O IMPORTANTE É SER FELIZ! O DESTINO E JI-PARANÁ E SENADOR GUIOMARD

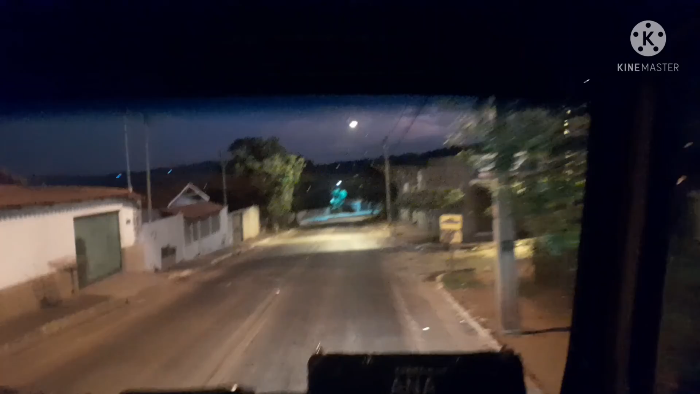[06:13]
É isso aí, meus amigos. E o dia começa, né? E o dia começa. Bom dia, bom dia. Fala bom dia, Marrento. Bom dia. Marrento falando bom. Olha que bom dia comprido que o Marrento deu, gente. Dormimos lá em Nerópolis, né? Passamos ali já a cidade de Nerópolis. Já estamos passando por aqui, ó.